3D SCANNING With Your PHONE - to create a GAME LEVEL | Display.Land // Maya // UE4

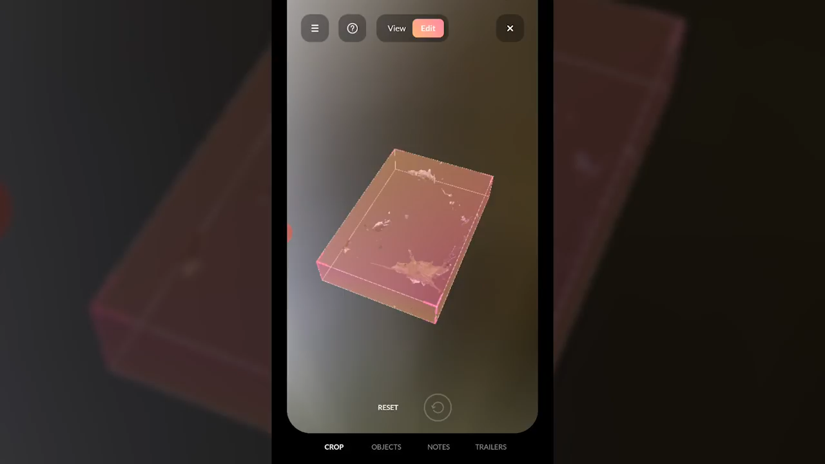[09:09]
So I think you have to touch on one of the sides and then you can push it in and after a while you just kind of crop out all the stuff that you don't want.
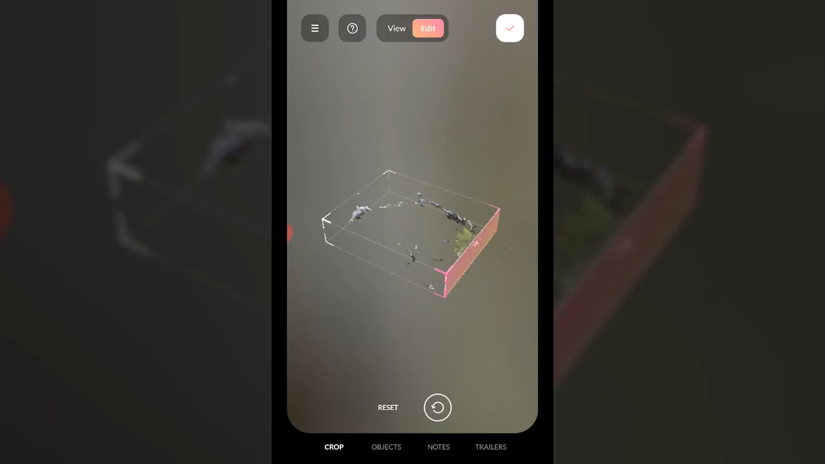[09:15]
So I push all that in there I don't need any of that and you can see as
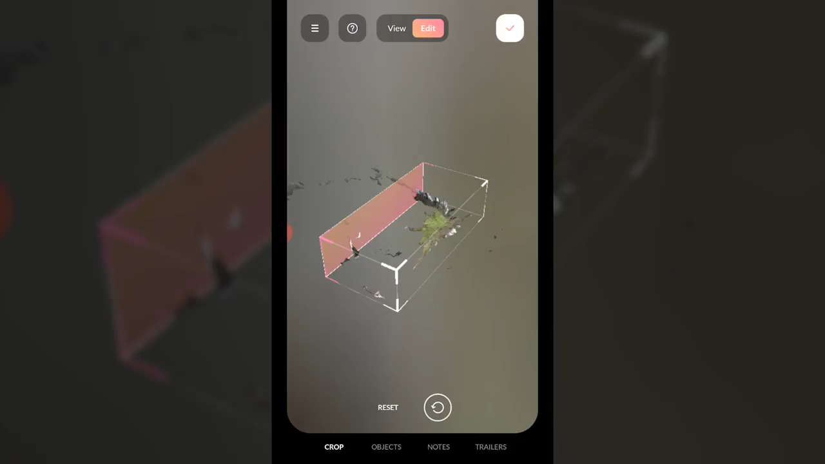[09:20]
I do it it's just bringing me in closer.
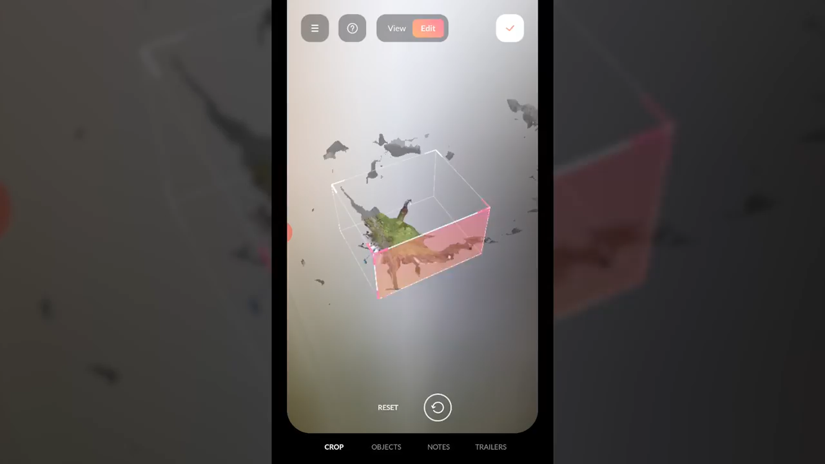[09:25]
So this would for the purposes of like showing it off to other people through the app this is quite an important step. Otherwise they can't see the thing that you actually tried to capture.
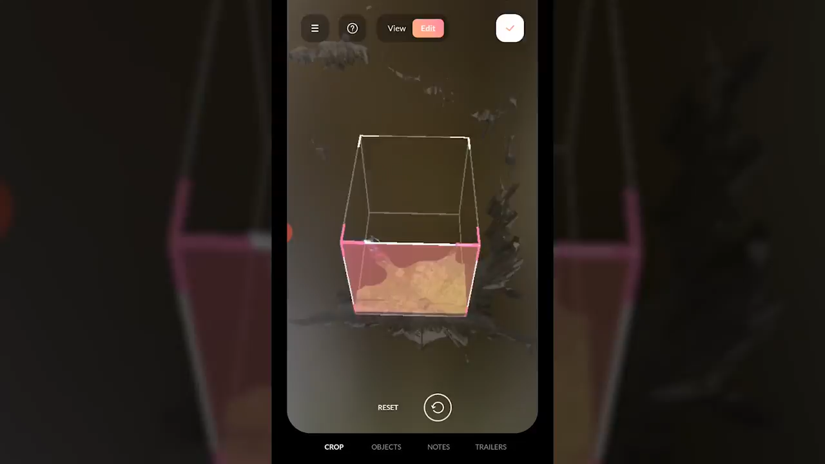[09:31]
So there we go for the purposes of sharing that would have been a pretty nicely cropped bench.
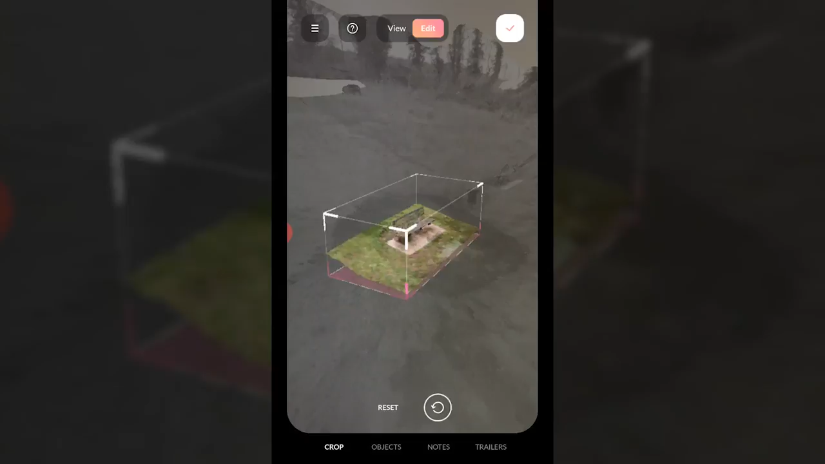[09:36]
So we can just put a tick on that.